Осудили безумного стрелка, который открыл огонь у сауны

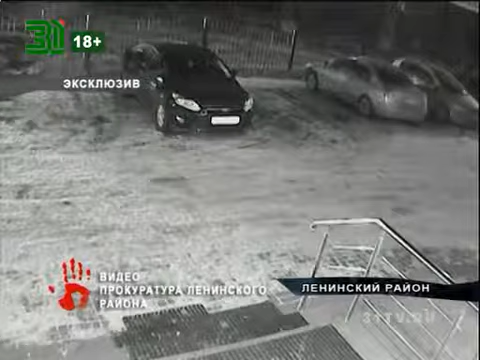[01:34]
Это кадры с камеры наблюдения. Автомобиль врезался в иномарку и протаранил забор.
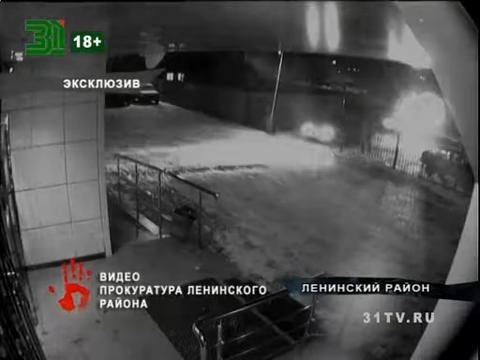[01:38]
Уже позже выяснилось. За рулем находился Карась, который пытался скрыться от изверевшего Финка. Он вооружился обрезом ружья, приехал и стал производить выстрелы. То есть изначально он произвел выстрел, подвижившийся по территории сауны автомашины,
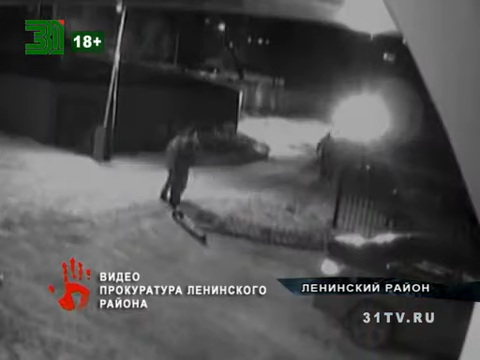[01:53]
в которой находились посетители, то есть вообще посторонние люди. Затем началась паника.
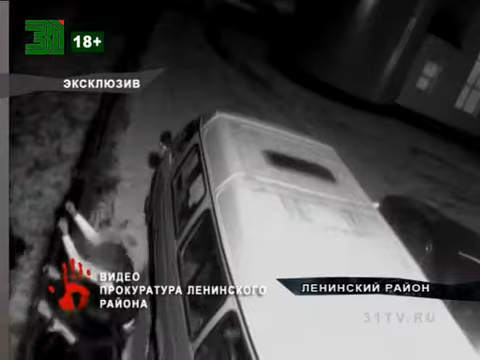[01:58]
Часть людей пыталась укрыться за зданием сауны, а часть людей перелезли через ограждение и скрылись.
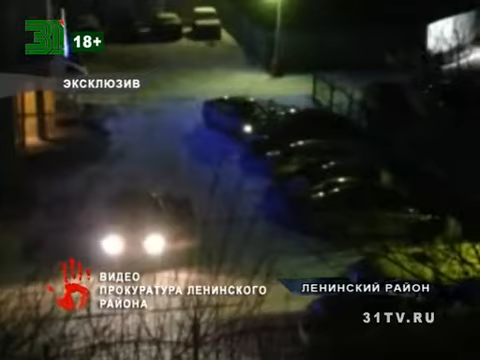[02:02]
Друг Карася в панике забрался в машину его будущего убийцы, где сидела подруга подсудимого.
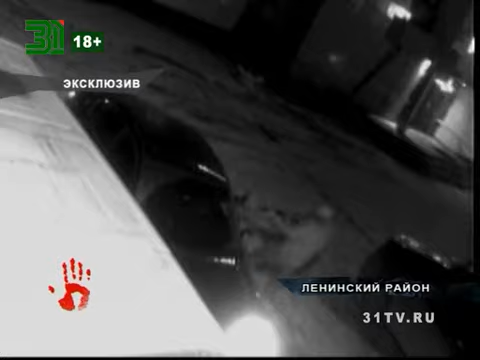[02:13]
На этих кадрах видно, как Финк расстреливает молодого человека, потом достает его из авто и наносит еще несколько ударов прикладом. Парень скончался на месте. После происшествия убийца сам явился в отдел полиции, признался в преступлении и даже предоставил обрез. Суд это учел, но не согласился с версией обвиняемого о самозащите.